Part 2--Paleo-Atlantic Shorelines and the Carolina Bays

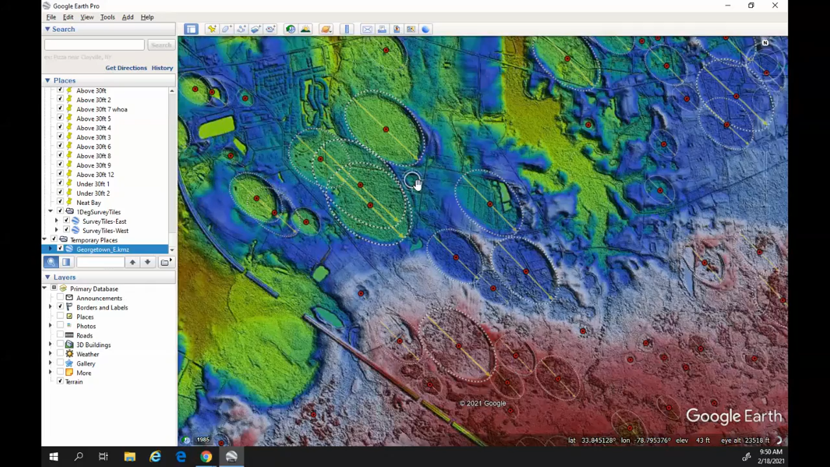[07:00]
are heavily eroded, including these over here. You know, if I just scroll down, we can obviously see that these are Carolina Bays, but they are heavily eroded. And you can also see that we have another shoreline right here on the top. This is right at 30 feet, right at around 30 feet. This was the shoreline that we had 125,000 years ago. And in this particular area, you know, that sea that was 30 feet higher than today did affect these bays in this area, you know, including this.
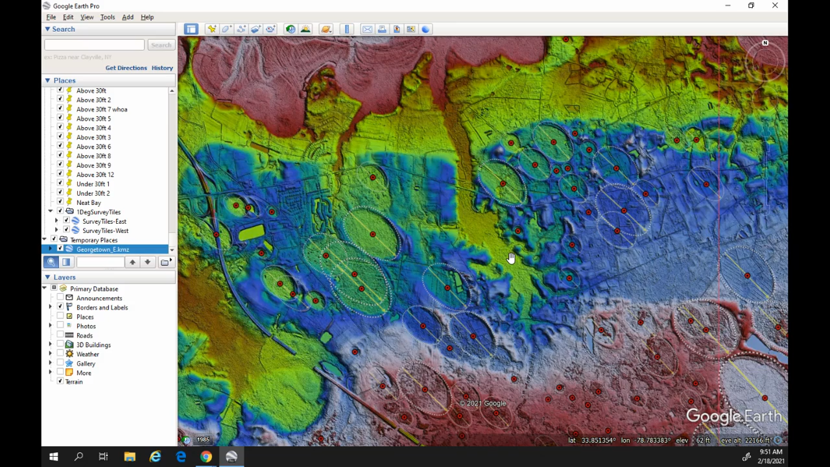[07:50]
This is, you know, drainage at this point, but 125,000 years ago, the seas were affecting this area as it being a probably a salt marsh or something like that at the time. So, again, bays that are above 42 feet, very well-defined. Bays that are between 30 feet and 42 feet are heavily eroded, and there are hardly any bays at all under 30 feet. So, and again, that was the last time the oceans rose higher than they are today.
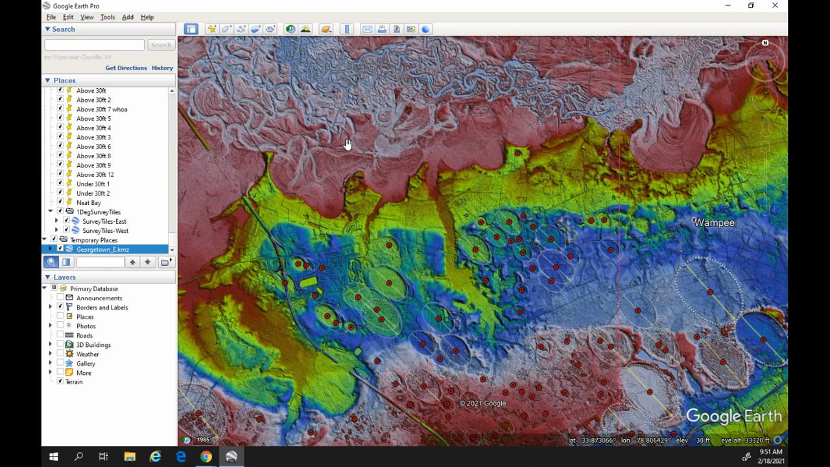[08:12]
They rose 30 feet higher, 9 meters higher than they are today, so somewhere between 27 to 30 feet. We can also see if we go down to the actual beach today, there are some Carolina bays here. And again, this right here would have been the western side of a barrier island or the leeward side of a barrier island, seaward side being this side, the leeward side being the other side. And they're, obviously, they were Carolina bays. They are Carolina bays, but they are extremely heavily eroded.
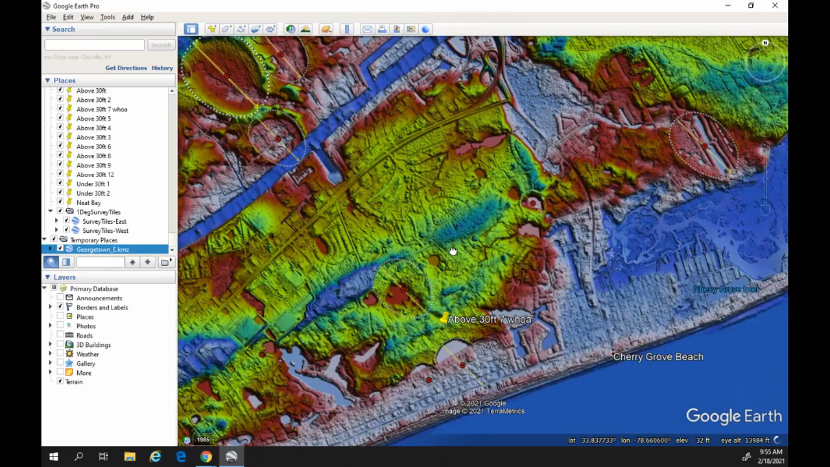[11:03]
There's a couple other ones, very, very, very heavily eroded. And again, that's between that 30 feet and that 42 feet that we're discussing. Here's a couple other really good examples of some bays that were really well defined, but now are extremely heavily eroded based or due to the past paleo shorelines, due to the past sea level rises that have affected these very well shaped, well defined Carolina bays. And to the point where they are almost completely gone. This one right here actually has the intercoastal way going right through it. So these are areas that have been completely worked over by the sea,
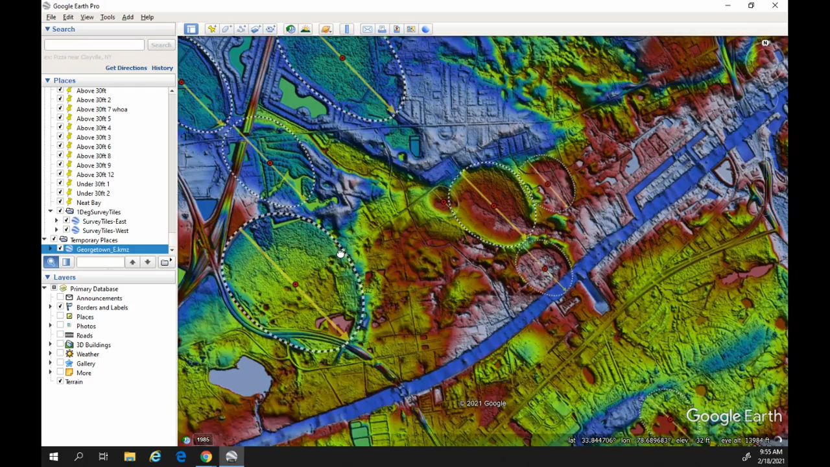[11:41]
not just once, or at least once, but probably not twice. So yeah, you can see these areas here where they're very well defined, but definitely have been worked over by the ocean at least once.
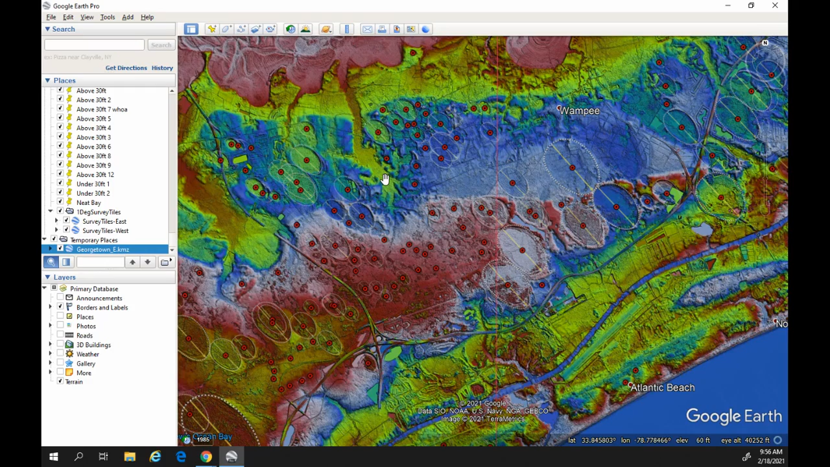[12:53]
but it's not really an active erosion feature. It's just water coming in and then it goes back out. Water comes in and goes back out. And this is what creates these drainage areas like this, which a lot of these Carolina bays, you know, kind of show that drainage coming, coming away from them, which helped cause that erosion.